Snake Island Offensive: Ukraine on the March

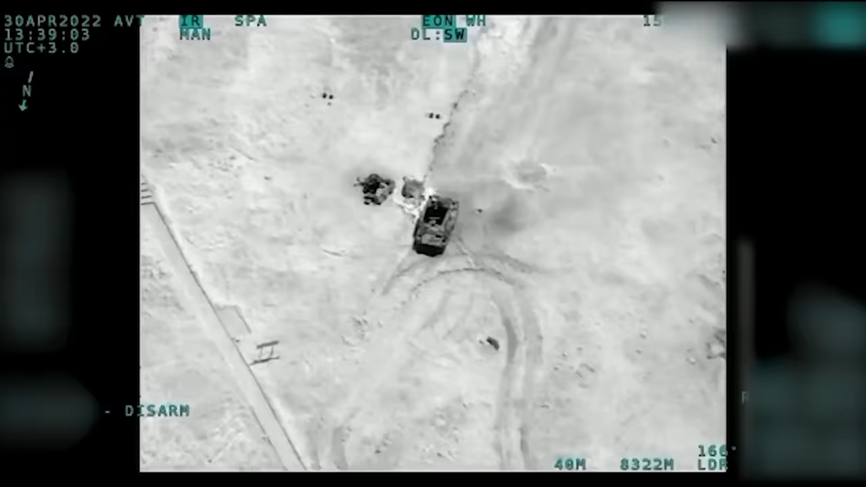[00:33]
significant development we're seeing on this front. So starting on the 30th of April,
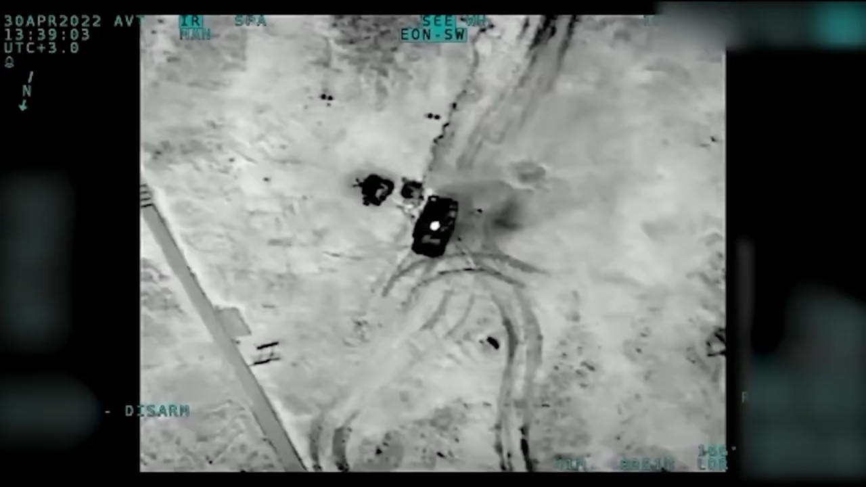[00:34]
the initial TB2 by Dr.
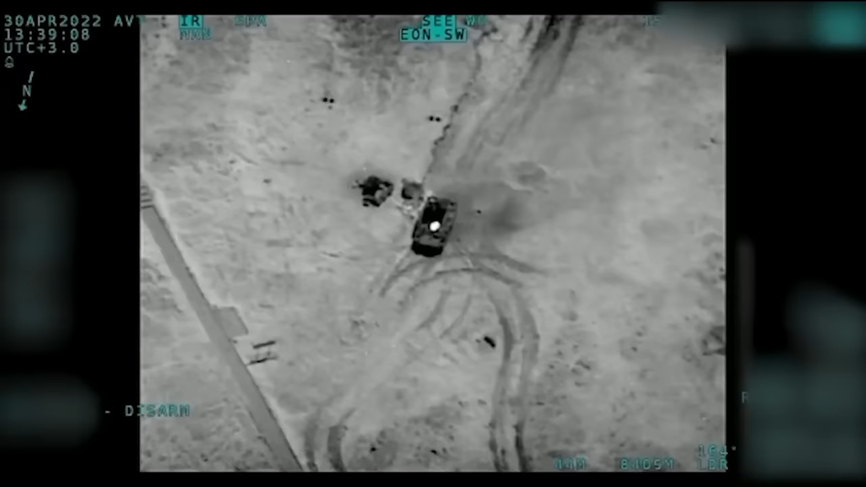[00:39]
Strikes commenced taking out the air defenses that were emplaced on the island. So this consisted of a Strela 10 unit,
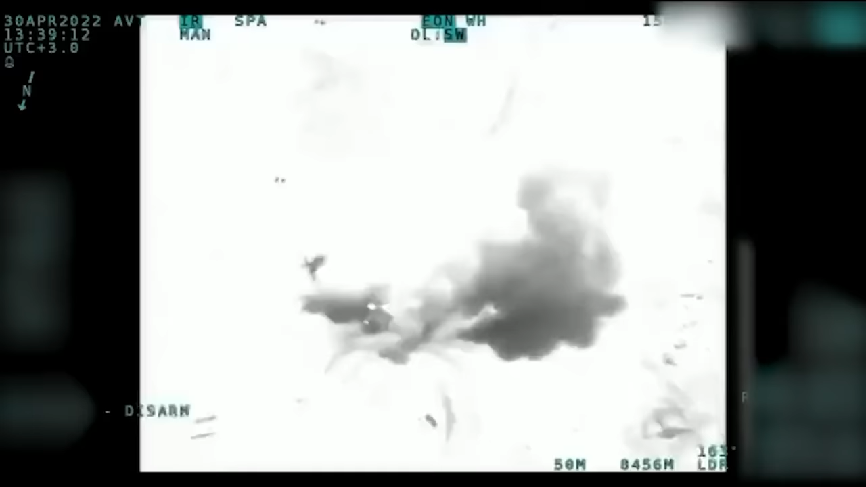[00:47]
some support vehicles,
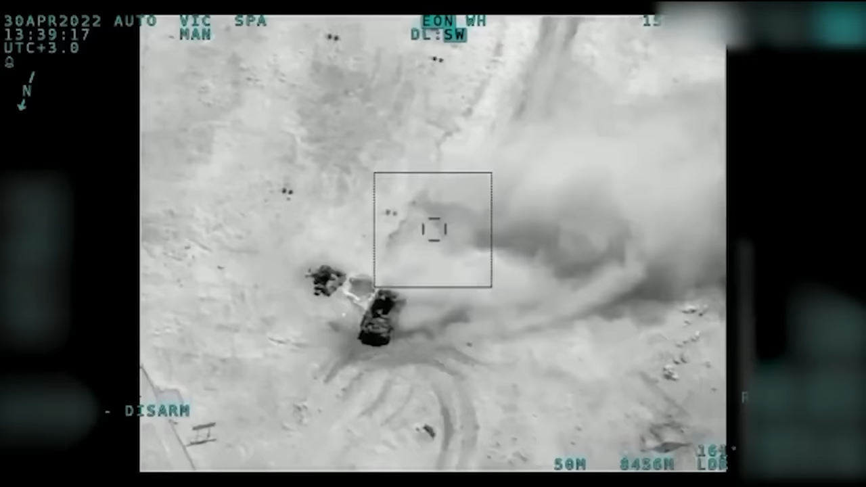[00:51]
and the pretty useless ZU-23 double-barrel anti-aircraft can.
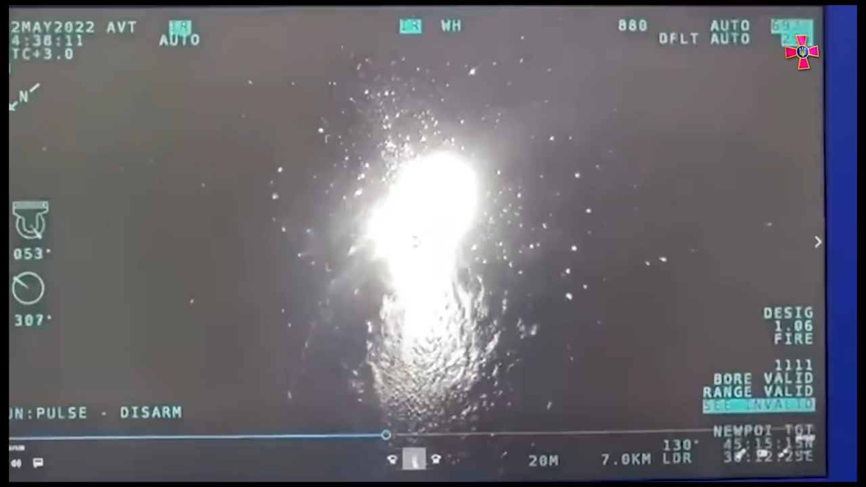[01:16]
replaced TOR anti-aircraft system was also destroyed, taking out a Cerna-class landing craft, which was delivering a further TOR unit.
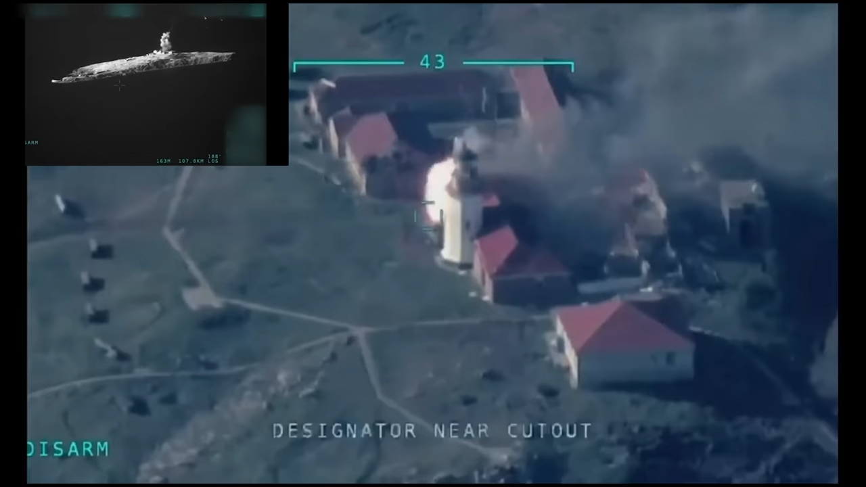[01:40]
These, as you can see, are coming in very low over the island,
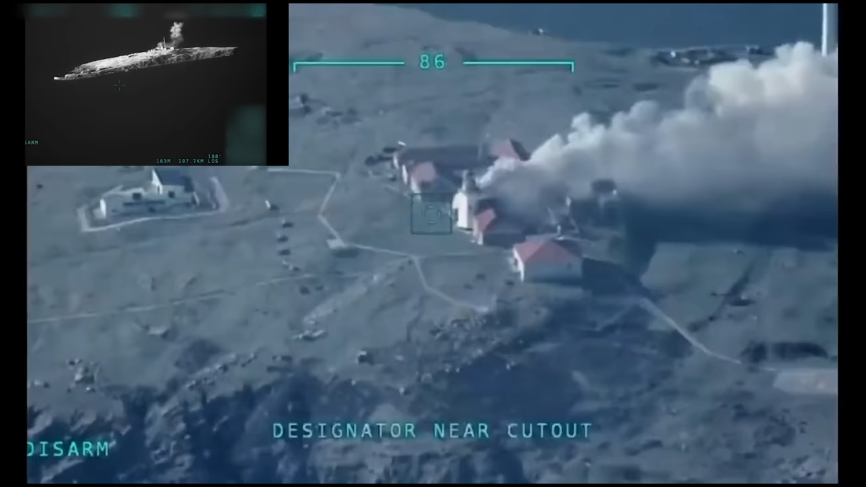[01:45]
popping flares as they do, potentially unsure of the air defense
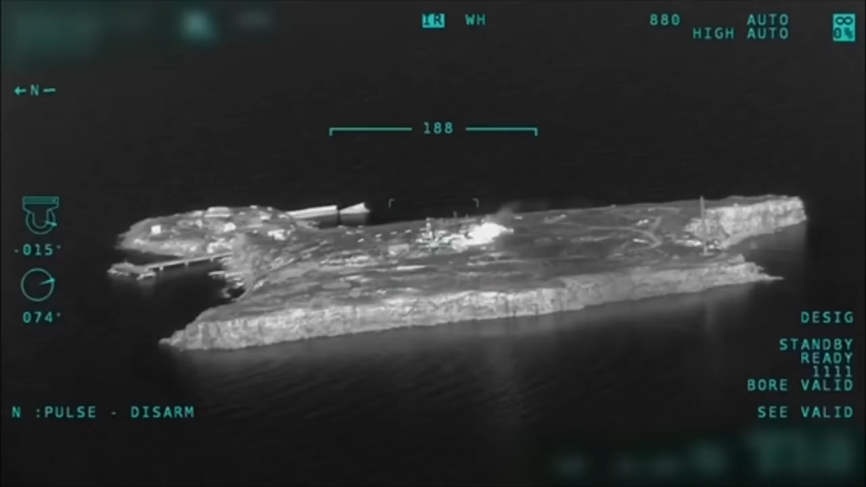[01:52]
capabilities left over on the island due to the previous strikes.
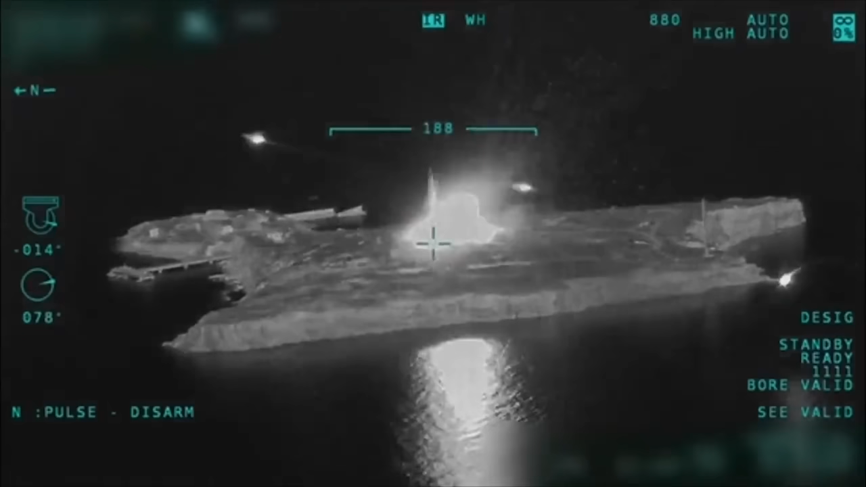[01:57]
You can see their bombing run. This is going against the structures,
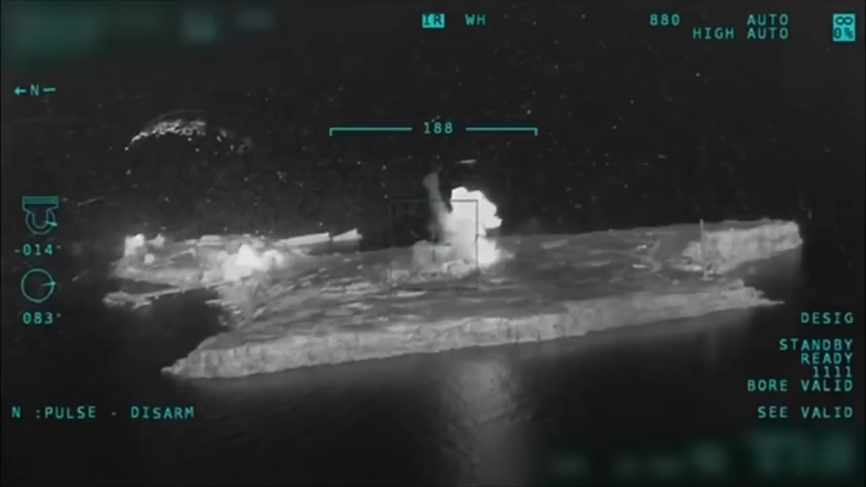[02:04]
barracks that were left over on the island to deny the enemy any comforts of occupation. You can also notice, due to the low altitude of the bomb run, that they are using delayed action bombs probably equipped with drogue chutes just to make sure they
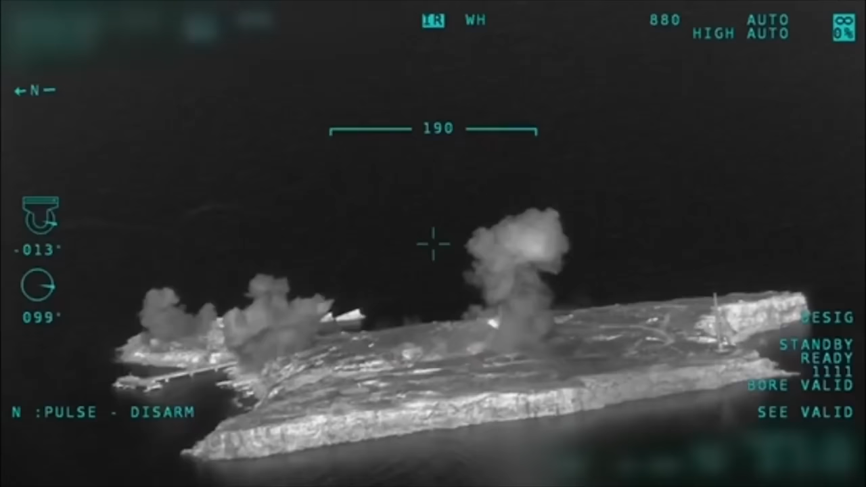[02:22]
don't catch any shrapnel on their passes there.
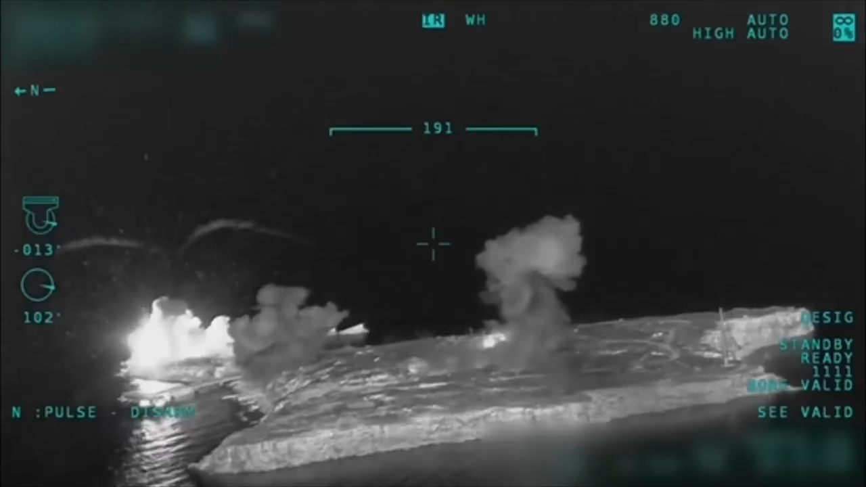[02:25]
And this strike destroyed a fair amount,
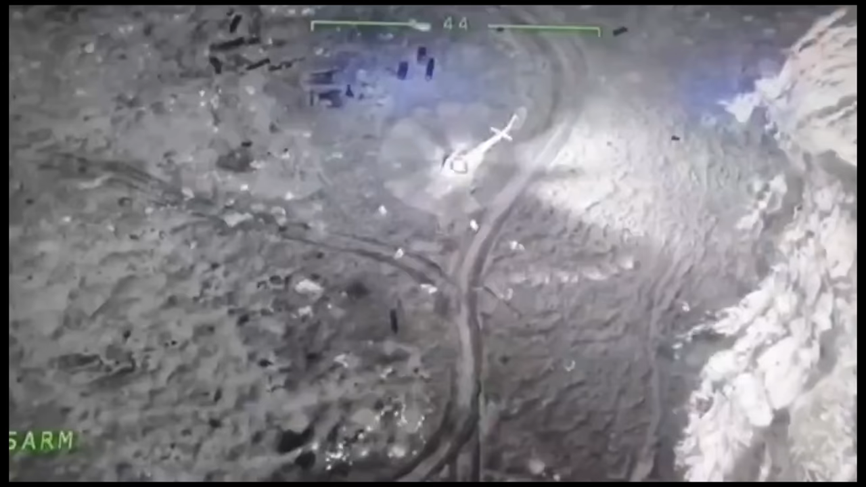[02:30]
probably most of the structures left over on the island. So, the next day, on the 8th of May, we have the interesting footage of a MI-8
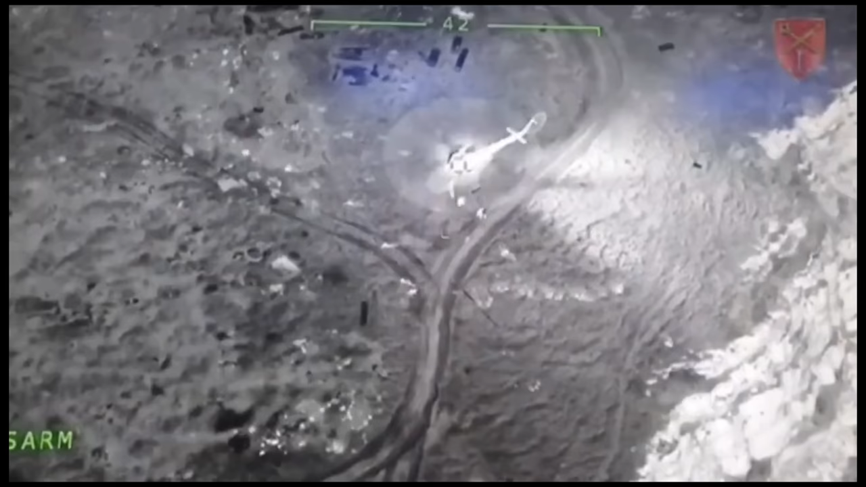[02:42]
helicopter landing on the island and deploying some troops.
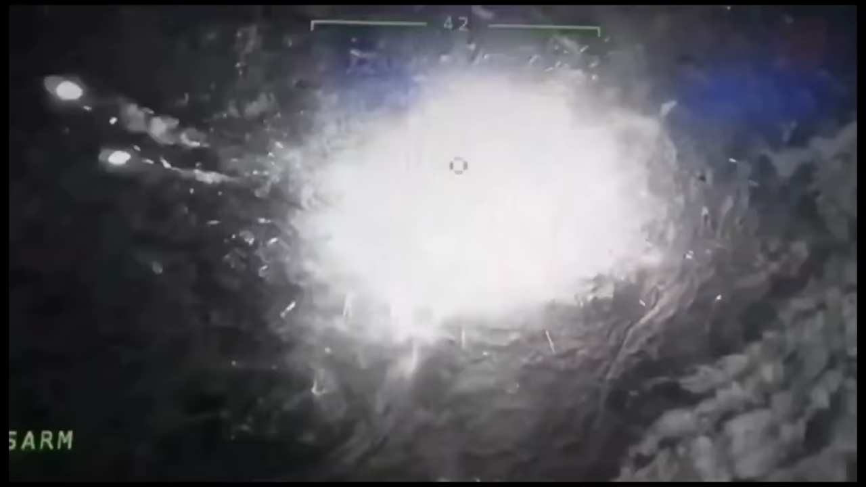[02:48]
Now, as you can see from the posture these guys take on when exiting the helicopter, they really don't know what to expect.
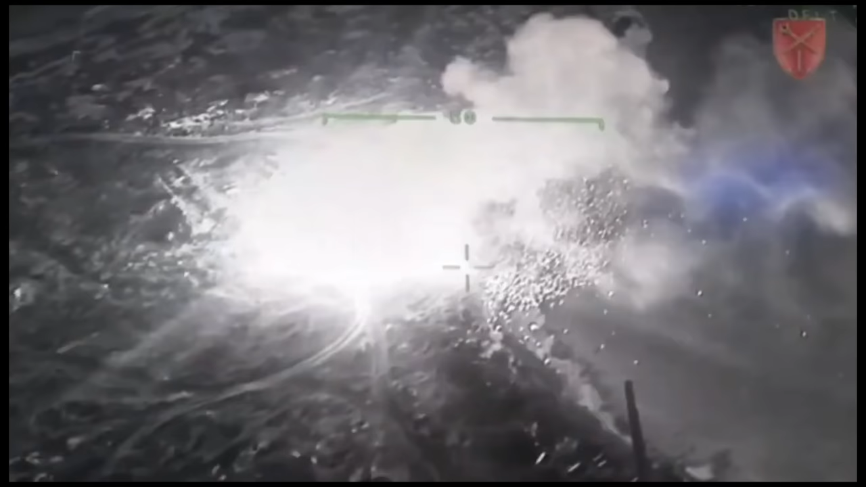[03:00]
So, obviously, the previous day's strikes knocked out any and all communications that the previous occupiers had.